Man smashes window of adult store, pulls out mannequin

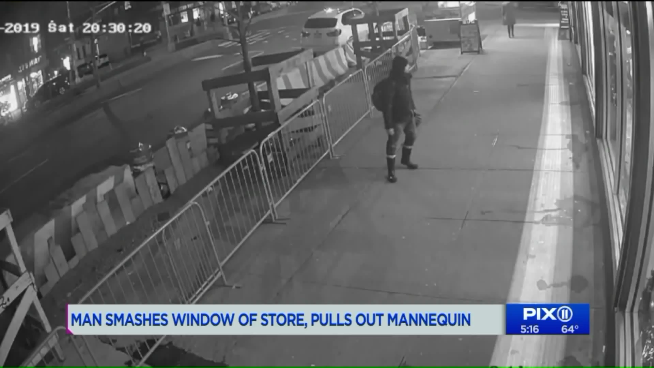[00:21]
A man in his 40s kicked a window where there was a display of an Obama mannequin dressed as Santa and a Trump mannequin in a MAGA hat. When kicking wouldn't break the window, the man trespassed onto the construction site next door, took a cinder block and smashed the window, removing and damaging the likeness of the ex-president.